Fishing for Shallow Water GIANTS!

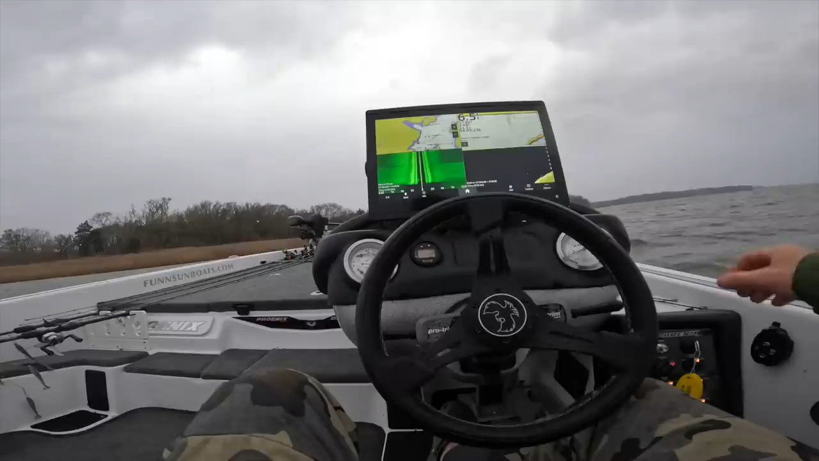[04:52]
Oh, looks like it does drop a little bit. Just tons of bait. I saw a couple of cormorants in here.
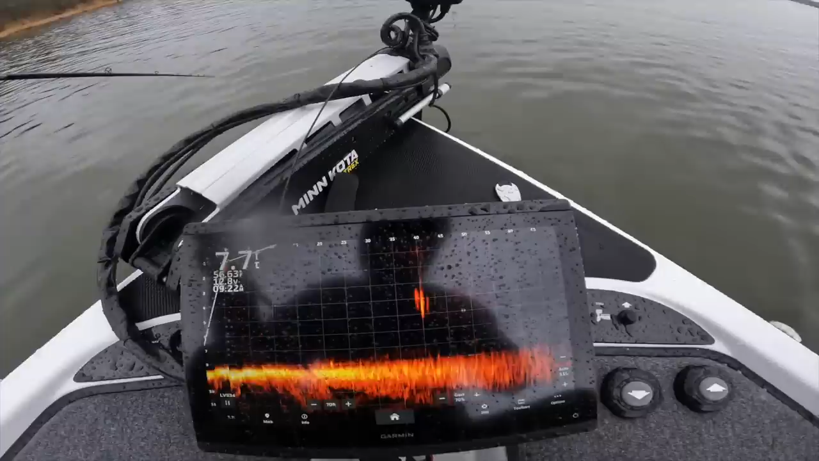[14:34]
What are the floaters? Let's cast down, see what they do.